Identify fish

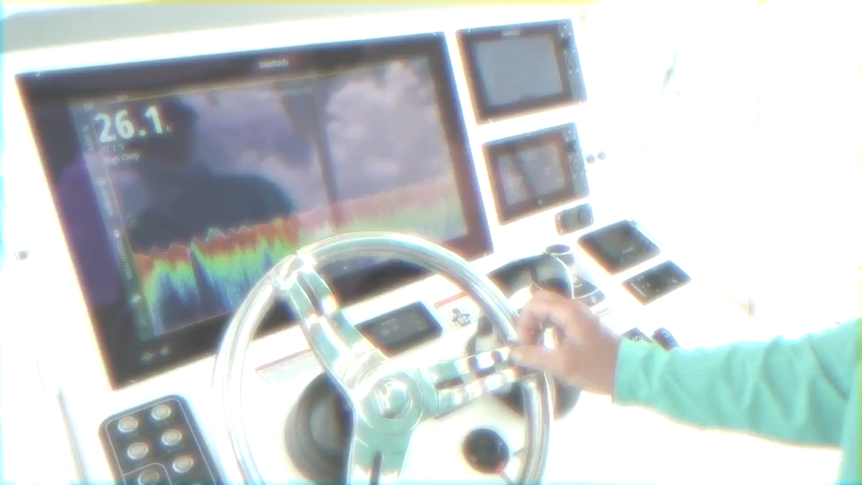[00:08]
Identifying specific species requires the knowledge of those associated within a local environment and a quality sonar and transducer.
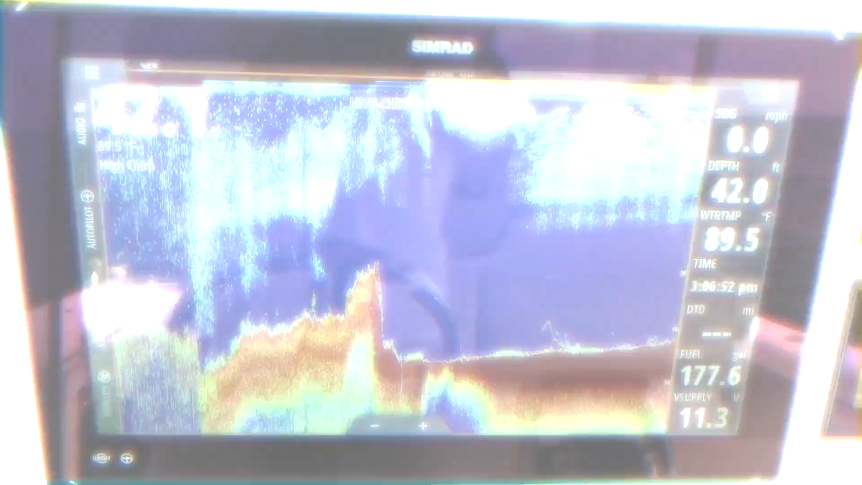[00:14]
On screen: depth 42.0 ft, water 89.5°F, speed 0.0 mph
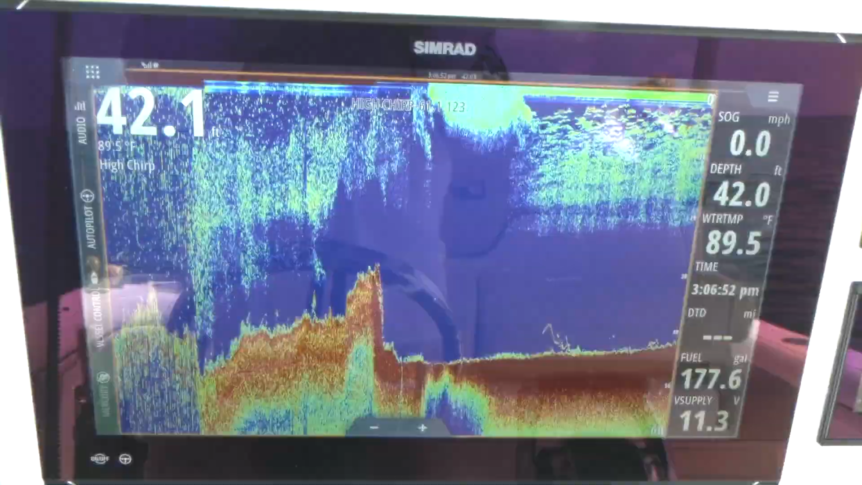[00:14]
On screen: water 89.5°F, speed 0.0 mph
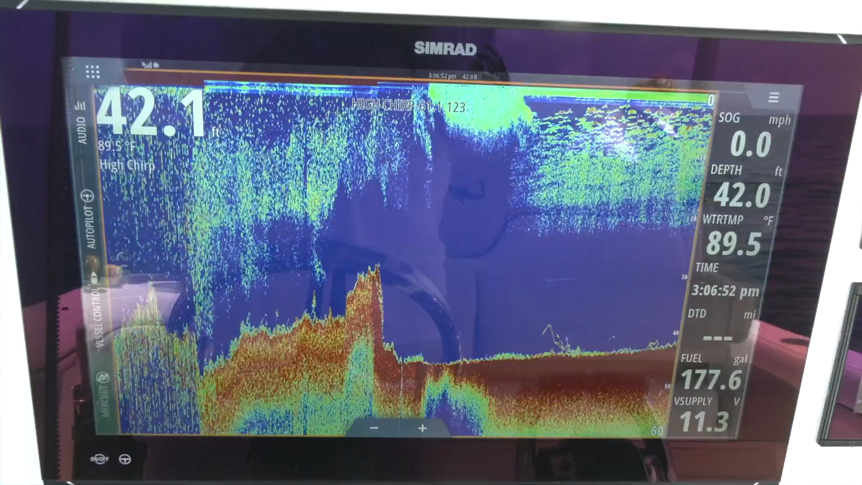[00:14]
On screen: water 89.5°F, speed 0.0 mph
My SIMRAD EVO 3 units, for example, utilize dual-frequency, chirp-enhanced transducers.
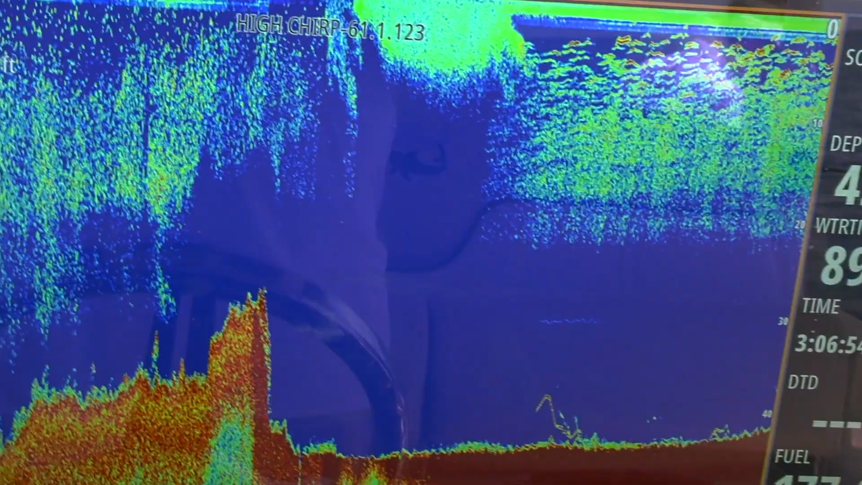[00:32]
In this Gulf of Mexico wreck image, for example,
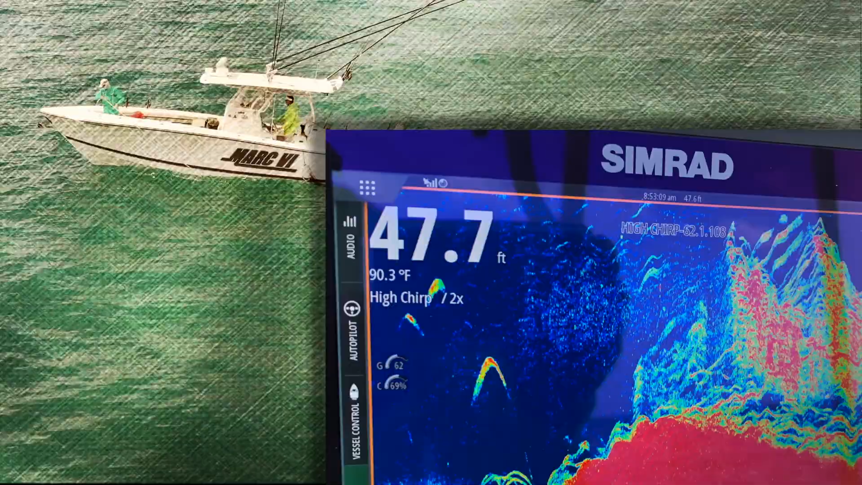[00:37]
On screen: depth 47.7 ft, water 90.3°F
the masses of fish tied to the structure are primarily mangrove snapper, whereas the large, elongated boomerang to the left is a bull shark.
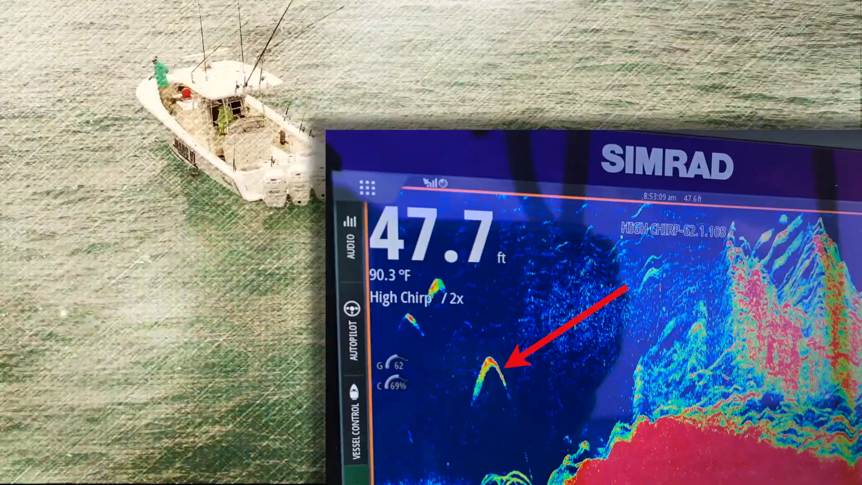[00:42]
On screen: water 90.3°F
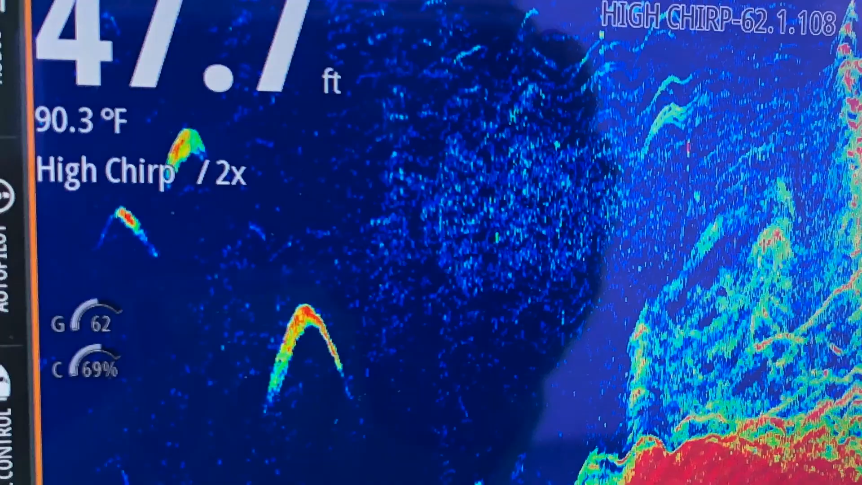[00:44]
On screen: depth 47.7 ft, water 90.3°F
The two compact marks above the bull shark are likely cobia, as they commonly hang together around wrecks.
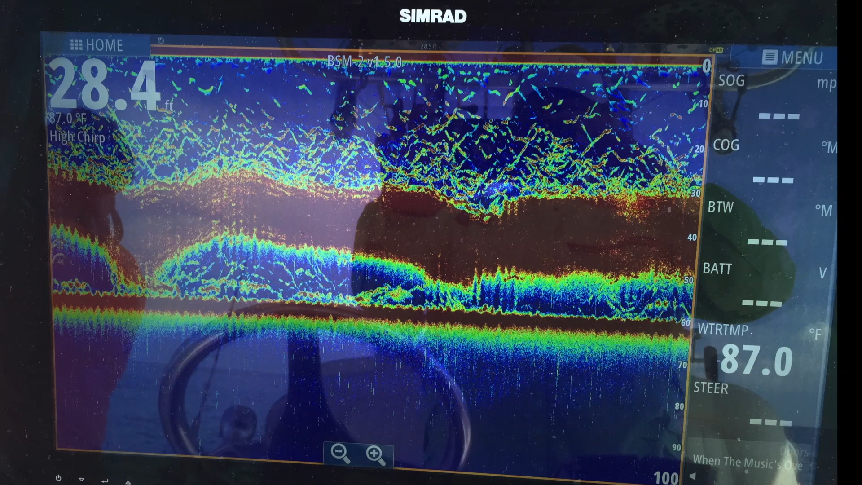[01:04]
On screen: depth 28.4 ft, water 87.0°F
And, to lend an idea of how solidly mangrove snapper gather for spawning, this screenshot identified them as a false bottom at 28.5 feet.
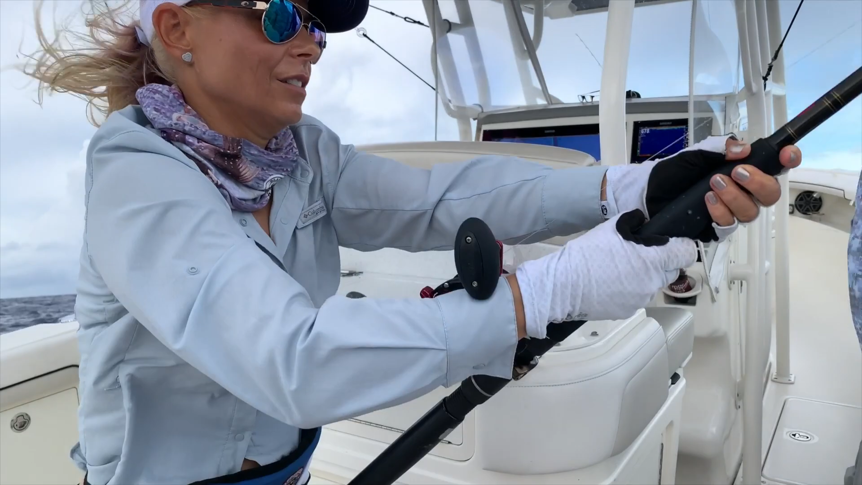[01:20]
One of our anglers, tiring a bit, was looking for words of encouragement on a fish she hooked 400 feet down.
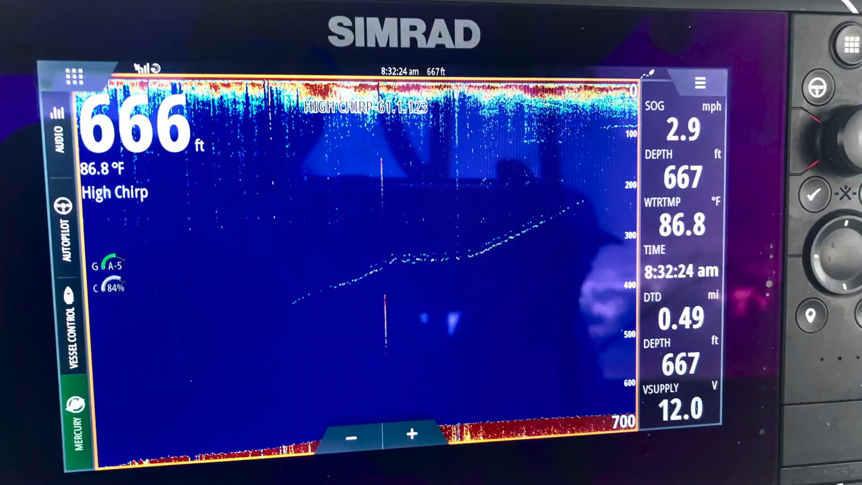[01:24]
On screen: water 86.8°F, speed 2.9 mph
I glanced at my simrad and told her the fish was only 50 feet beneath the boat and to keep cranking. In reality, it was around a 200-foot mark.